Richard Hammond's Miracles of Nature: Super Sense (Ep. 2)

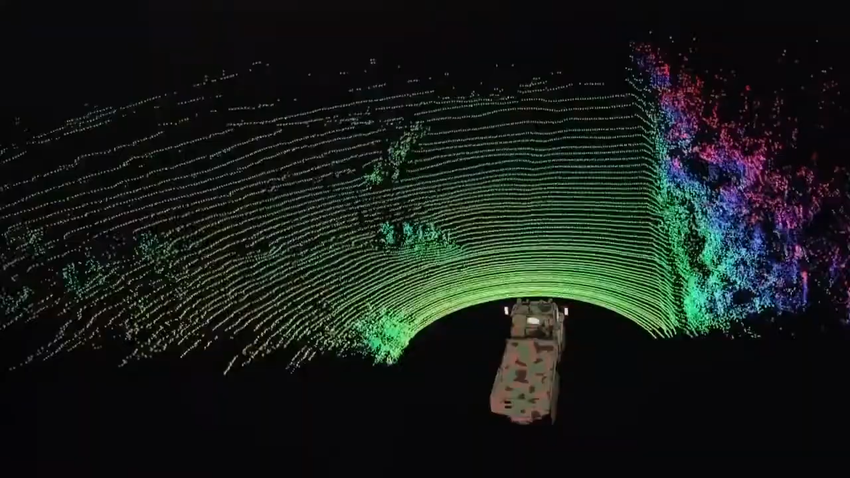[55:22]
And this is what that looks like.
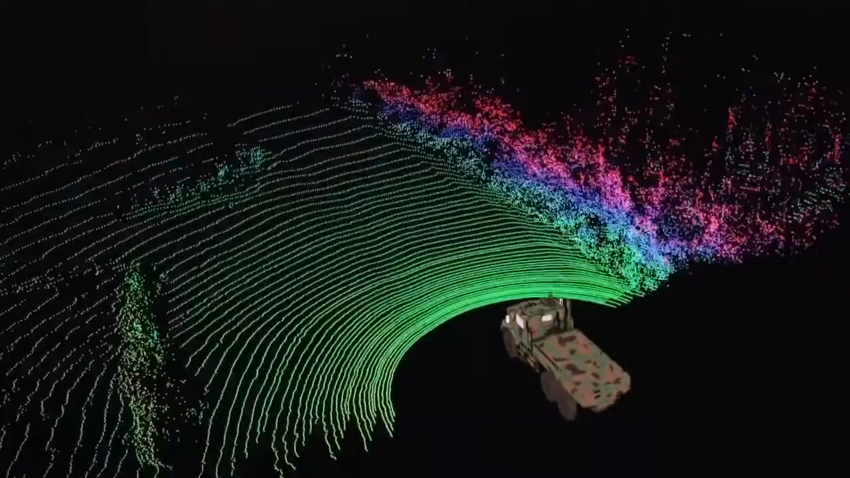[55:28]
Each tiny dot on the screen shows a point the laser whisker has touched.
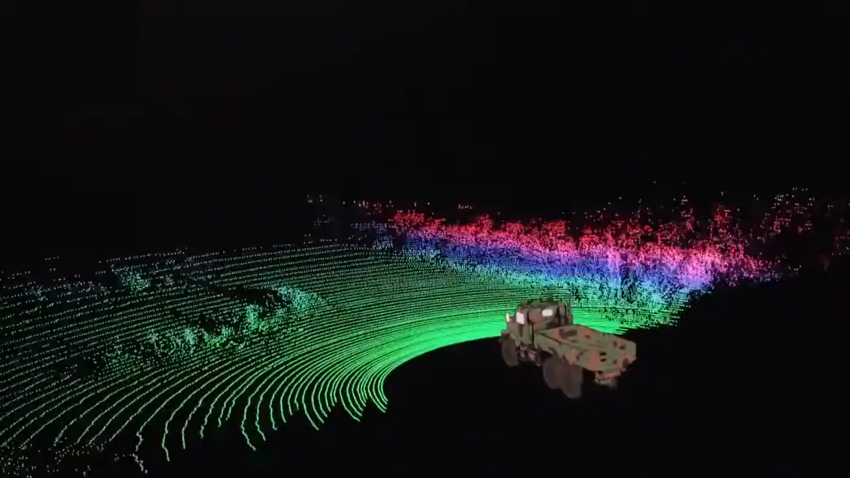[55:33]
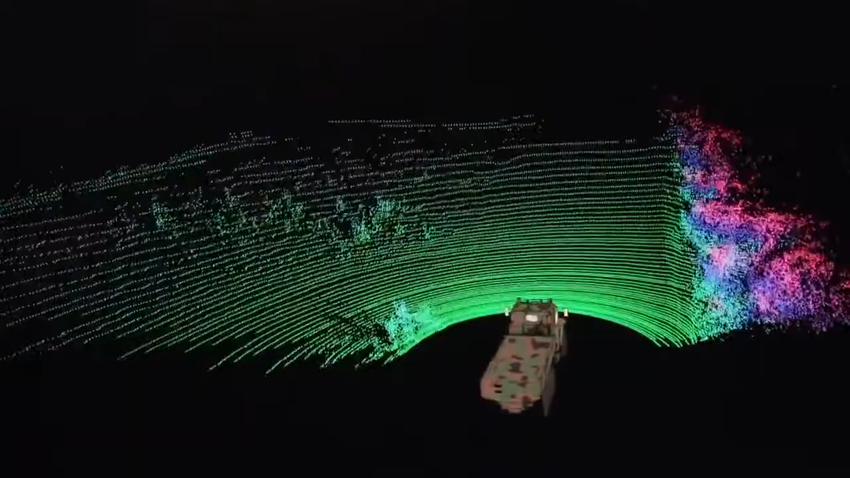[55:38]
Build those up over a couple of seconds,
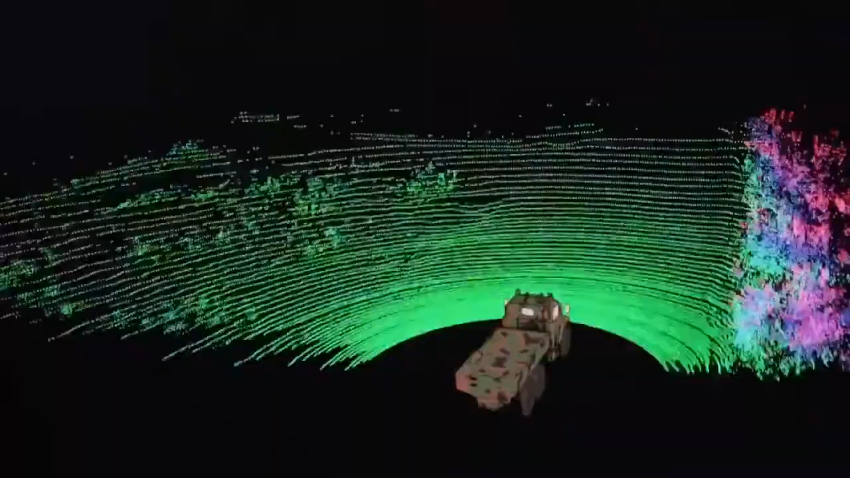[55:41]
and the Teramax gets an
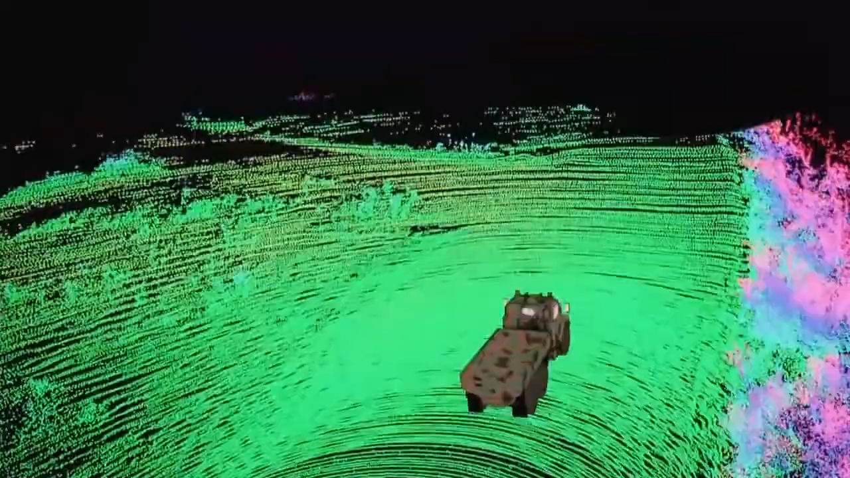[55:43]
astonishingly accurate map of its surroundings.